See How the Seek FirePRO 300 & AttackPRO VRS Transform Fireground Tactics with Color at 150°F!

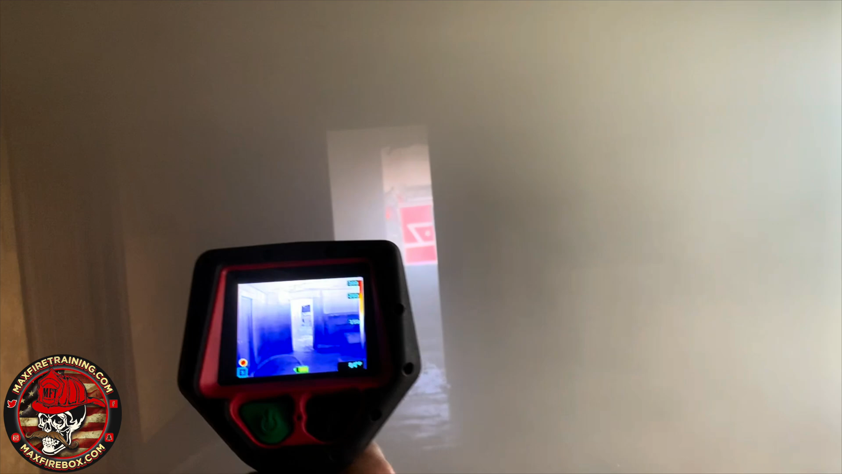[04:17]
We're showing color at 150. So that's what we're showing color at 150.
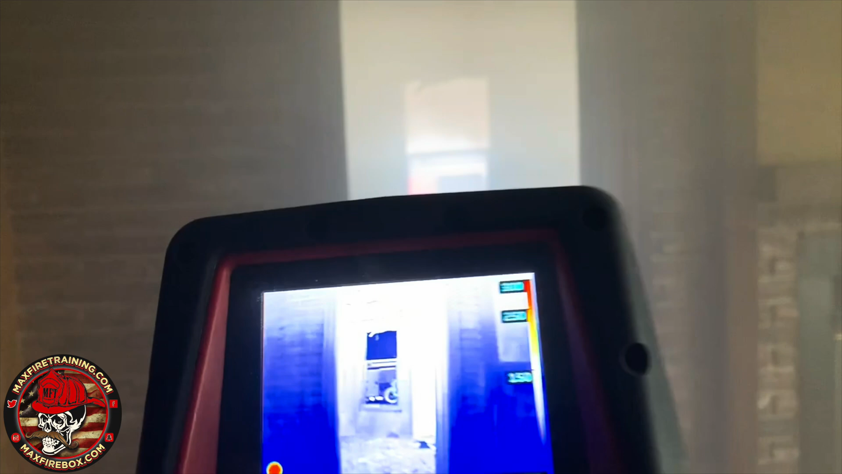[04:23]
Now we look over. What do you think?
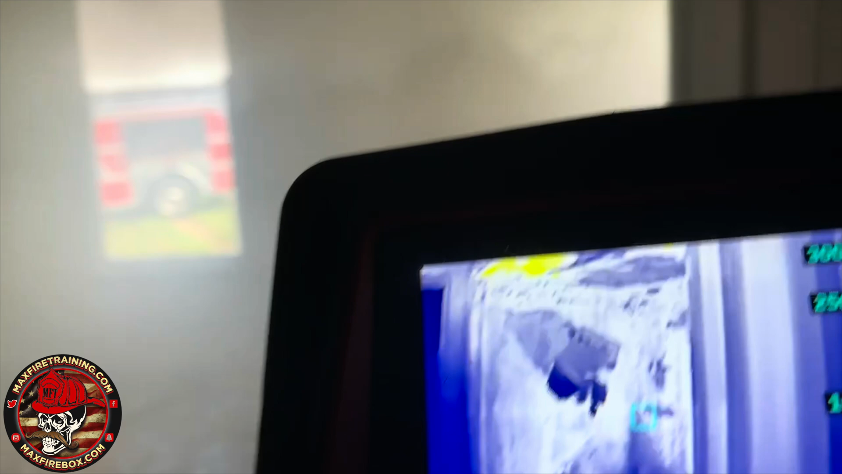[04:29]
You see the heat in survey mode. That's what we're doing. That's what we're doing.
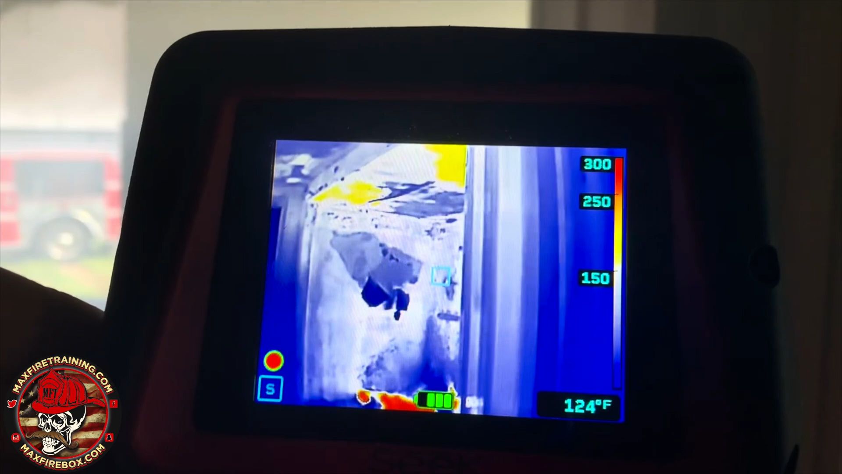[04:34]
On screen: spot 124°F
That's what we're doing. That's what we're doing. Now watch when I change it. Out of survey mode. We're going to change it out of survey mode.
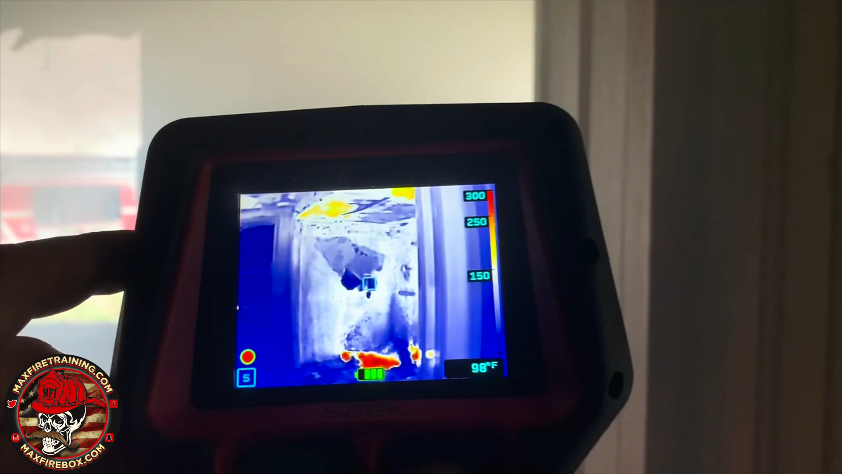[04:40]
On screen: spot 98°F
Hold the button on the right for about two seconds. It changes.
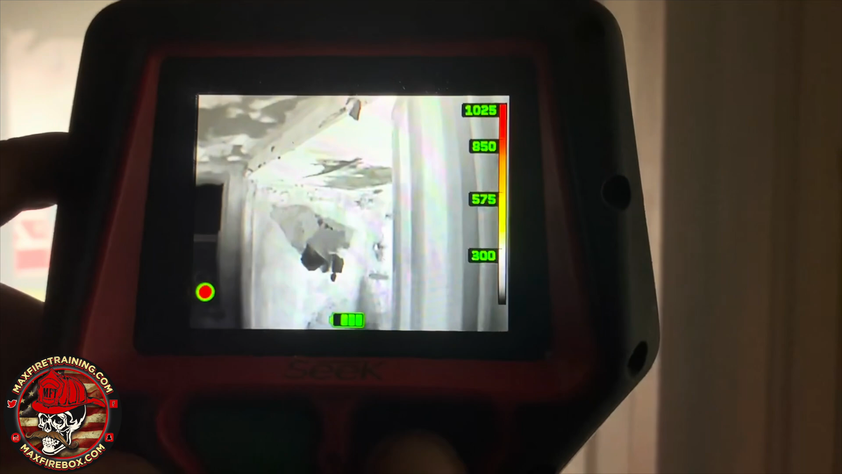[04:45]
So now you see the difference, as far as showing color at 300, when we're out of survey mode. Let's go back to survey mode.
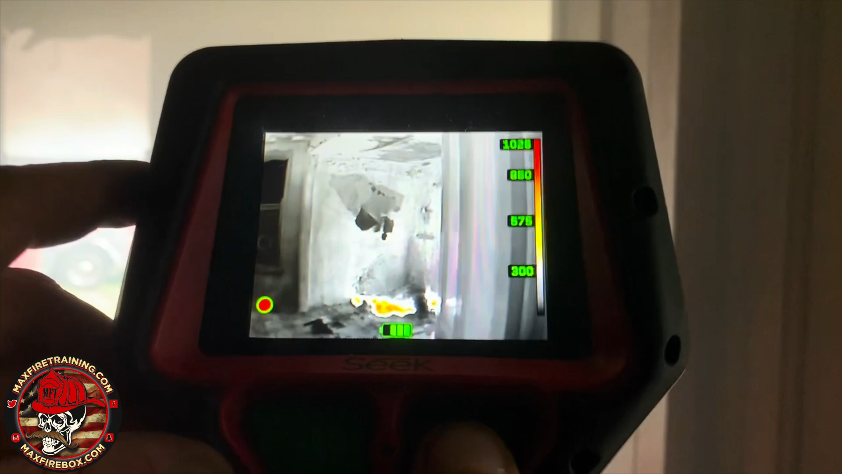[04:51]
We'll look at the heat condition here. We're holding it. Now we're in coaster mode.
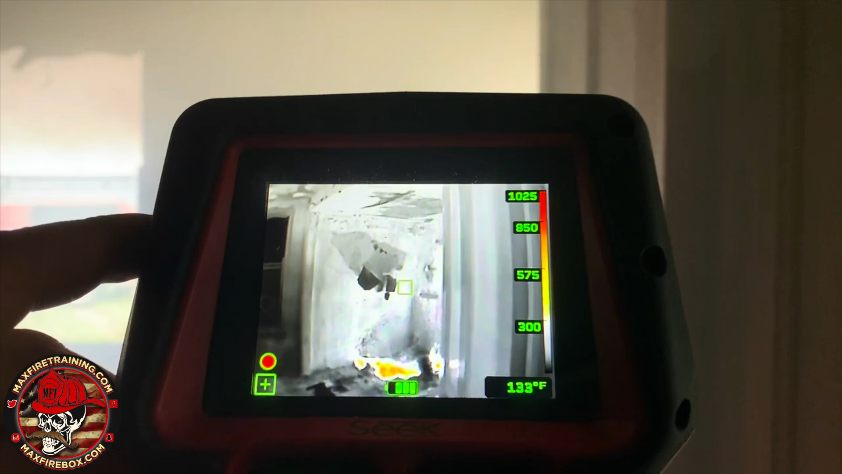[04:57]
On screen: spot 133°F
And now we're going to change the survey mode. Third survey mode.
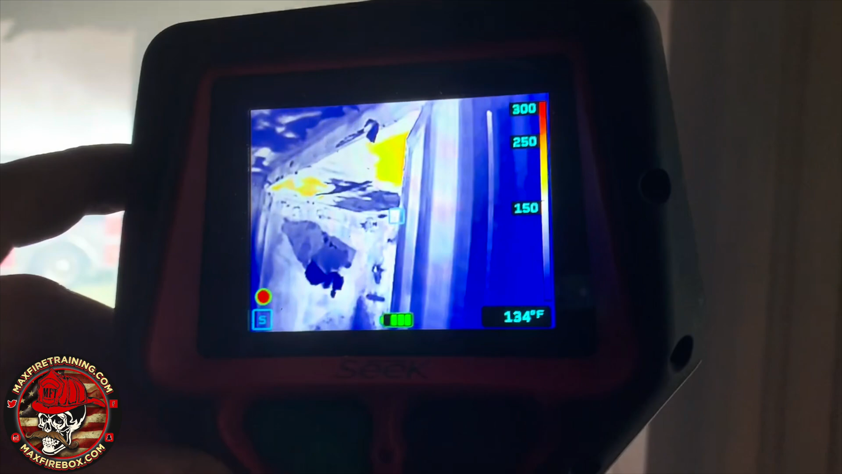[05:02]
On screen: spot 134°F
We're highlighting the difference the attack probe engine.
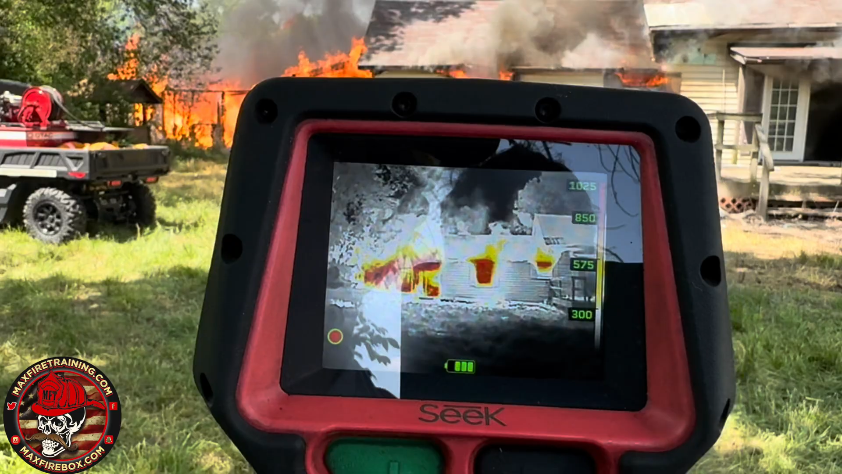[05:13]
All right. Nice and easy. Let's scan over.
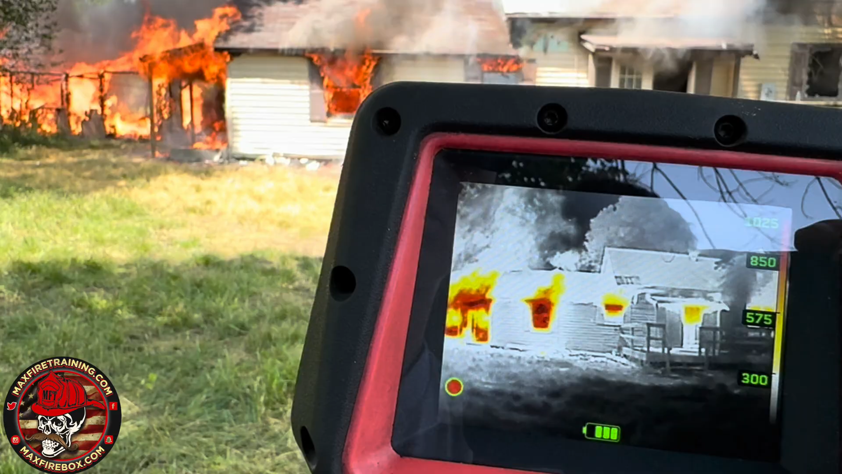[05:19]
So there's through the eyes of the camera. Seek attack probe. We come here. Let's focus on the door. All right. Let's take a look at that door.
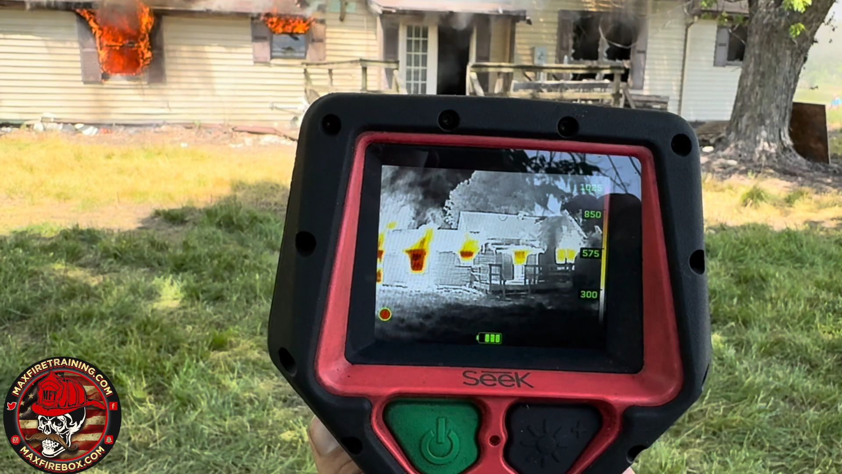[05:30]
That walkthrough door there. It would be on side B of the building.
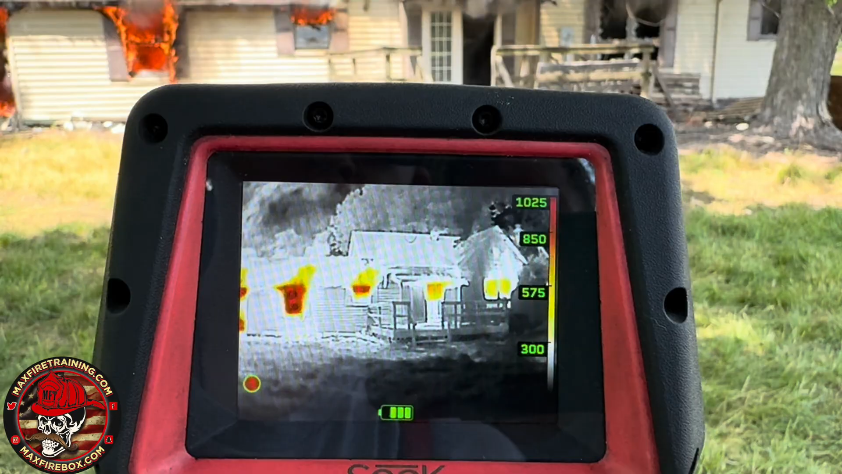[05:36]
Look at the heat that you have inside that environment. Visually, let's look at it visually. It doesn't look too bad. As far as sizing it up.